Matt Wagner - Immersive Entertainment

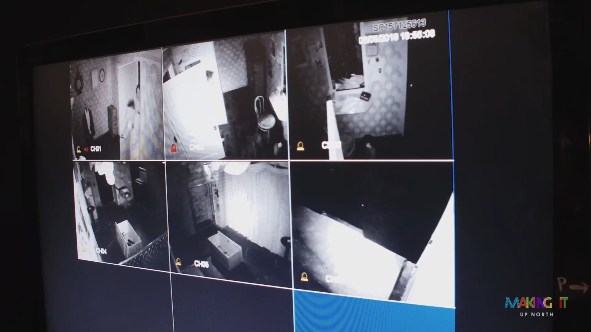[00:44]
There are cameras for every space, you know, at several different angles.